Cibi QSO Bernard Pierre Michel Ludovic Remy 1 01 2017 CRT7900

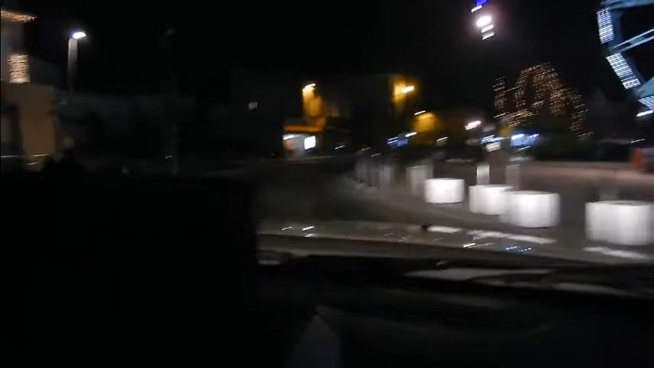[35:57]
Voilà, je suis au niveau de la place centrale à Libourne. Non, même pas la place centrale, c'est les boulevards. Je suis en train de passer au niveau de la rue piétonne.